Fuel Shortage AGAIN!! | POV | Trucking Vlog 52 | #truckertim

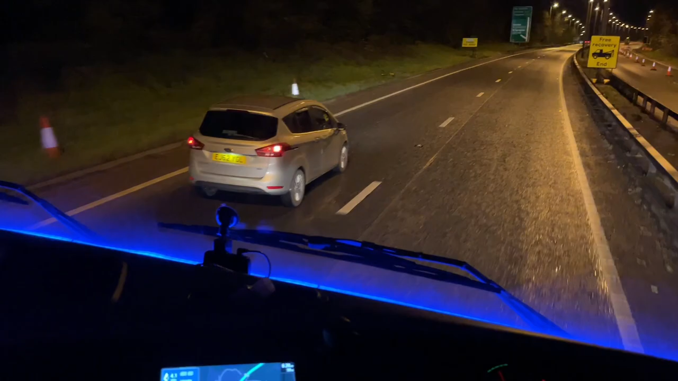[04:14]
get out of the way sorry just had a moment there just going over top of the a1 the road we need a little bit of right indicator here is required i do believe as